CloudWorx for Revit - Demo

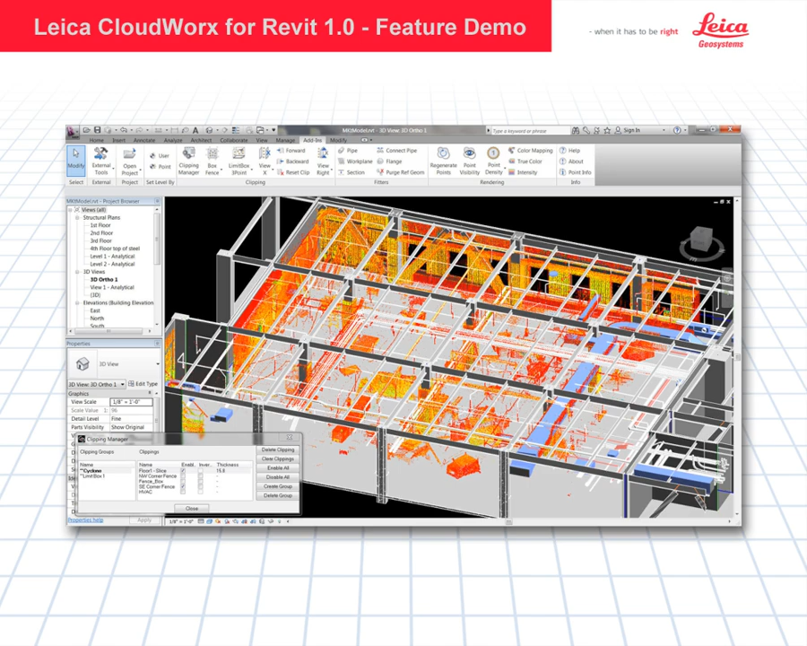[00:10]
Welcome to this demonstration video of CloudWorks for Revit. We will be covering all of the CloudWorks features that are specific to Revit along with some of the traditional features of the CloudWorks family. First we're going to start out by opening our model space view.
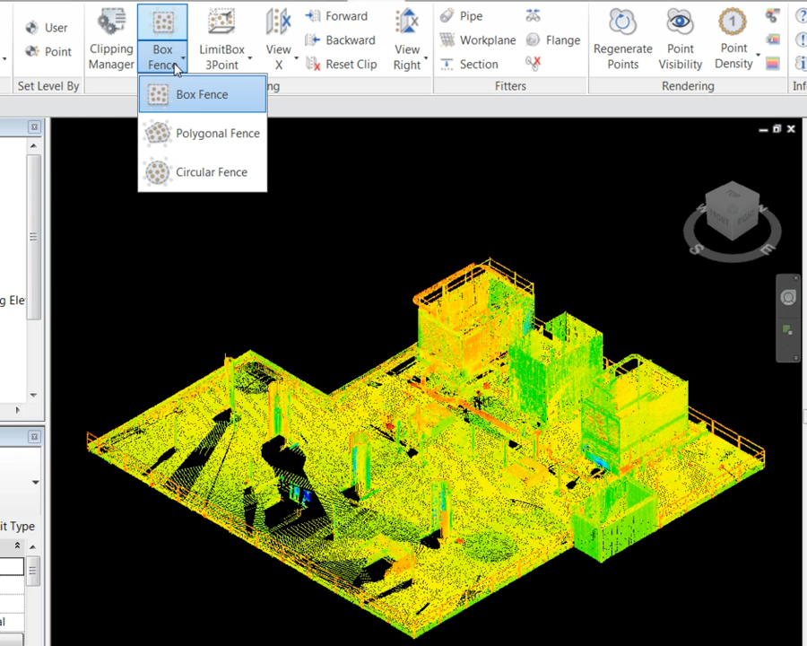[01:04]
If you come up here, you will see we have the ability to clip by a fence, by a limit box, by slicing, and along with clipping at a half section. I am not going to show all of these clipping features in depth. However, I will be periodically using most of these clipping features throughout this demonstration.
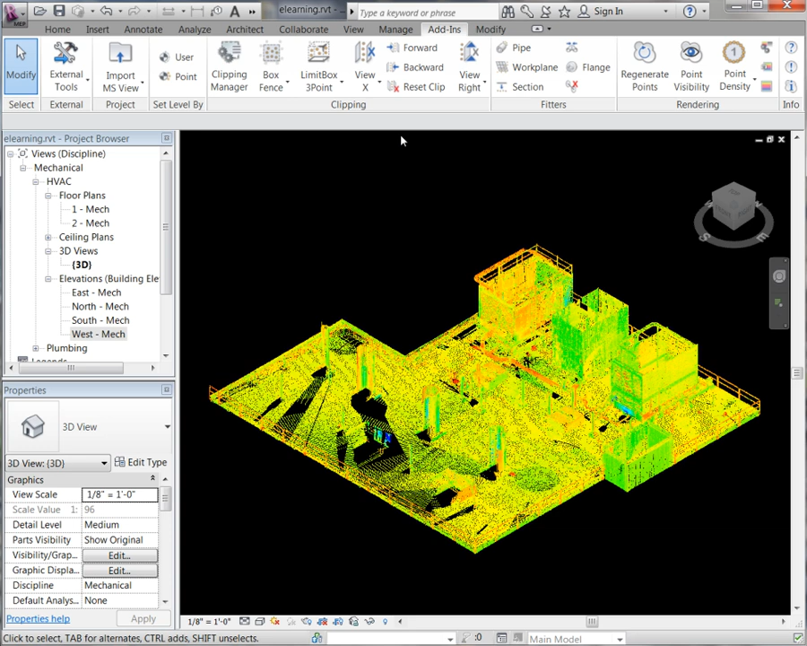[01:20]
Let's take a look at a few that are mostly used. I am going to go to our top view. We are going to use our box fence.
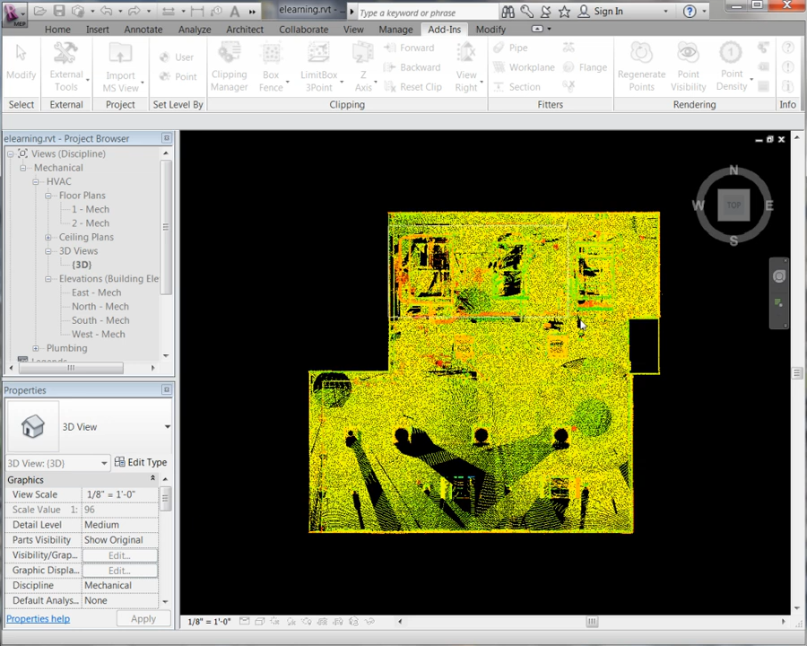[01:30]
You can see it is going to delete or just hide the points outside of the fence.
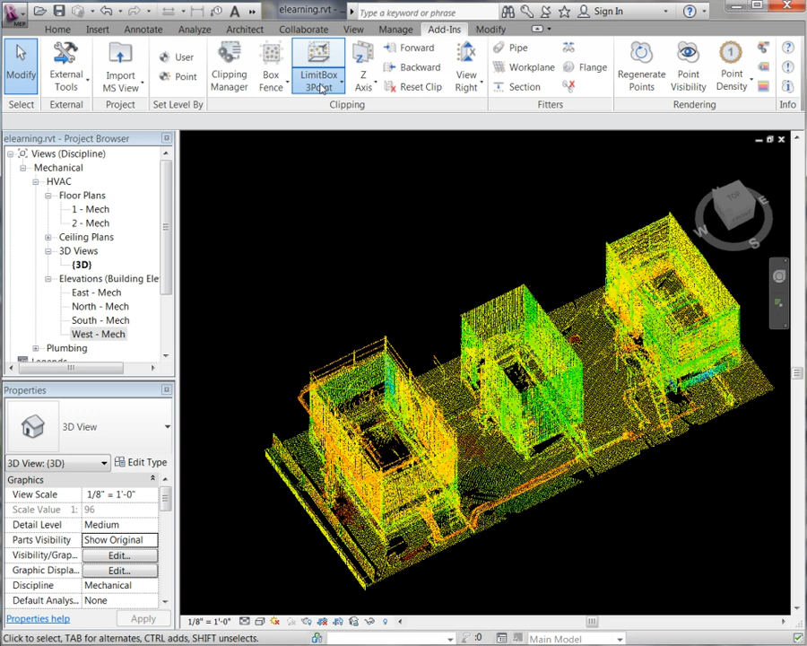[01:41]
Next, let's go to our limit box, generate our base of our limit box,
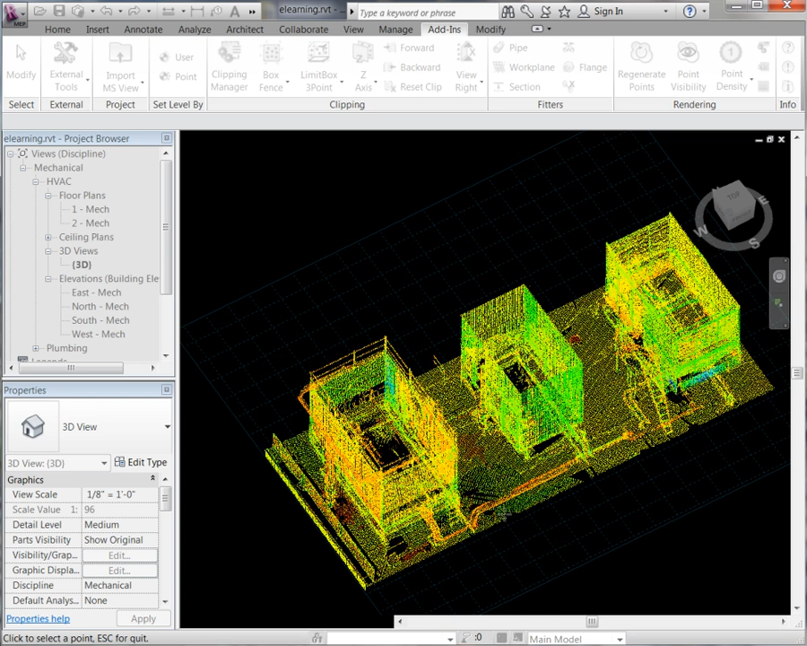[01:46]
and then we are going to give it a height.
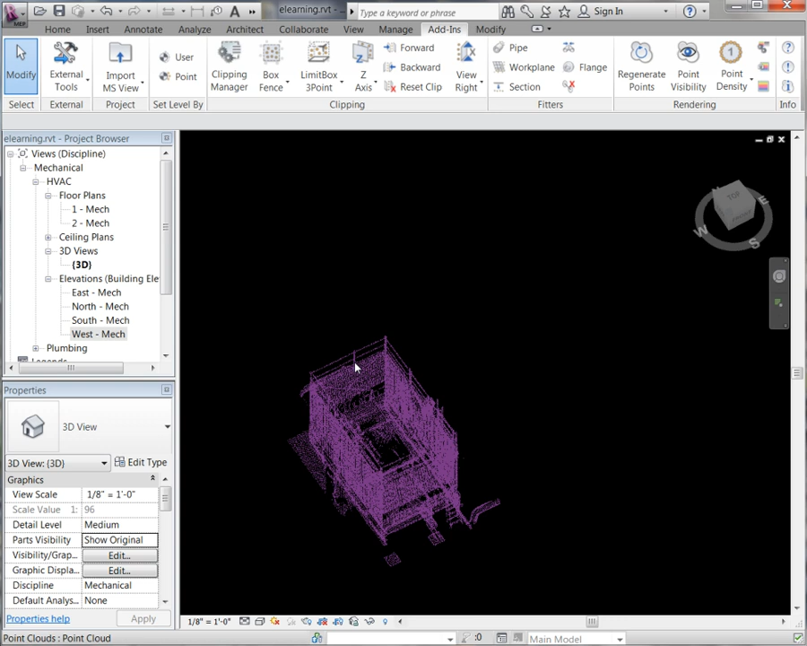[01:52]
There you will see again, clipping down more points. If we go to our front view, then you will see we will go to our z-axis slice,
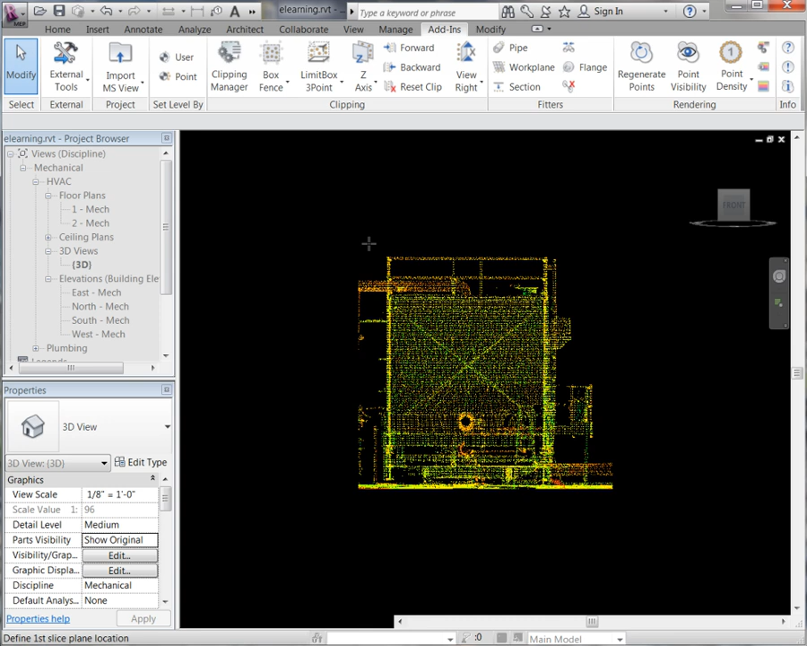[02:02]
starting at the bottom of the cloud. You can see we have the ability to move forward and backward, so if we click forward,
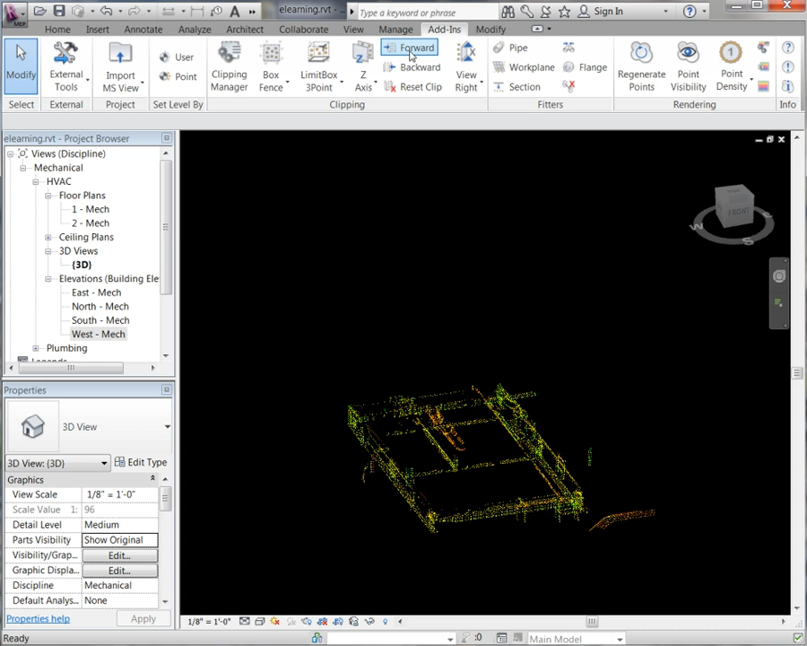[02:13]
you will see it will work its way up that point cloud, holding the slice. Work our way back down.
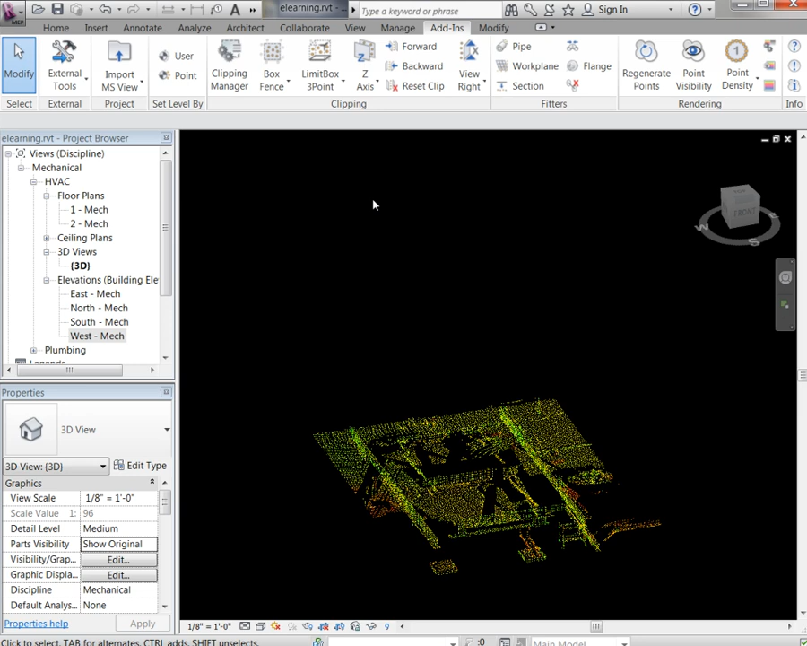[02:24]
Go up to our clipping manager, and there you will see all of the clips we just generated, our fence, our limit box, and our slice.
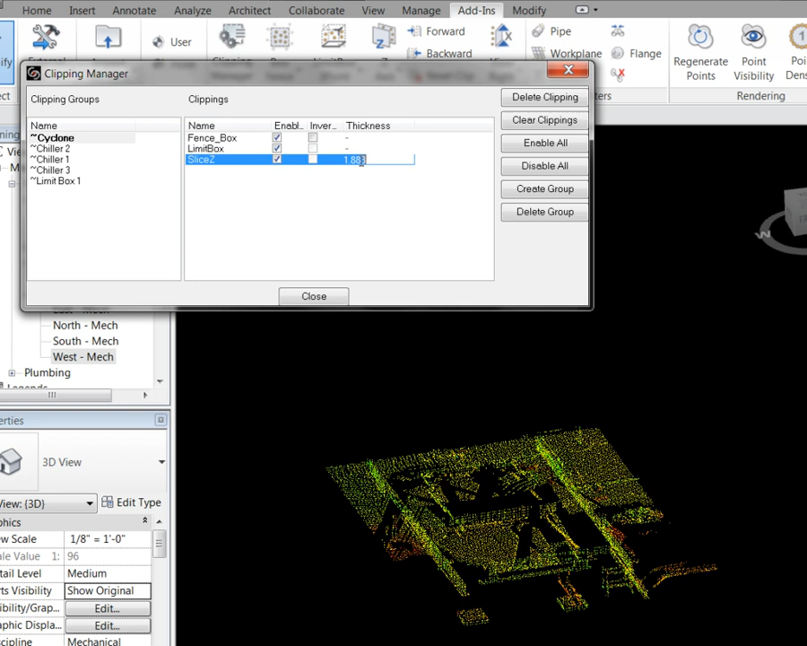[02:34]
You have the ability also to edit the thickness of that slice, so we can change that to say five feet.
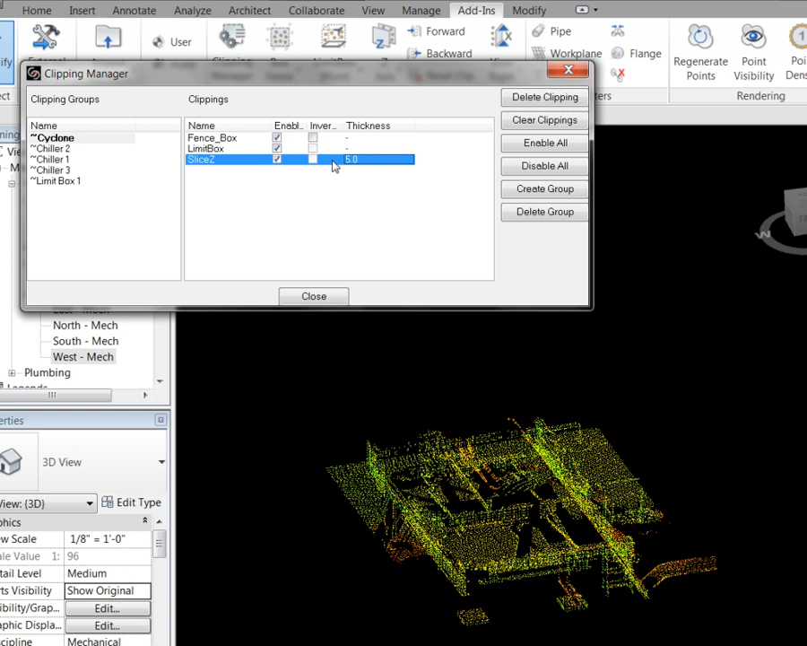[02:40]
There you will see it changes the slice of the point cloud. We are going to go ahead and turn that off.
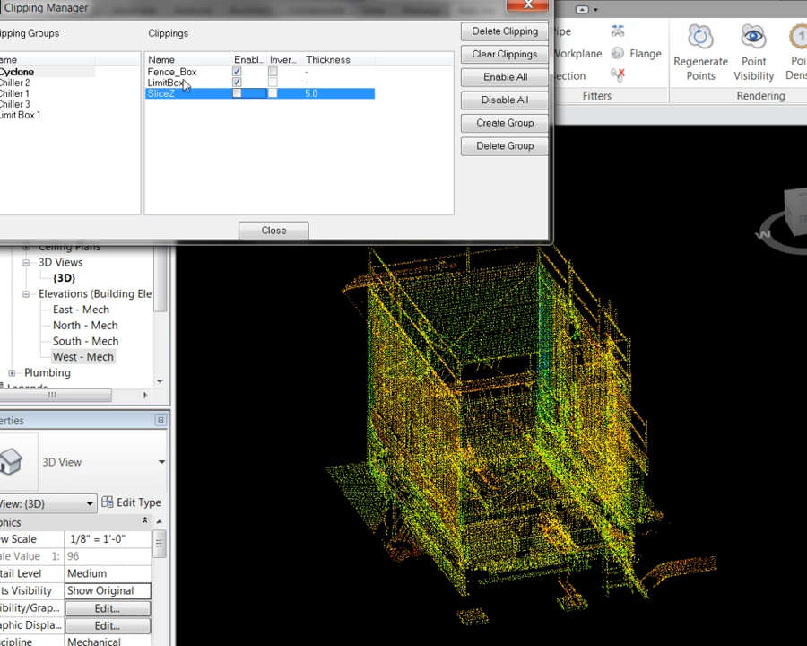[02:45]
If we take a look at our limit box, and if we right click on that, we have the ability to modify it.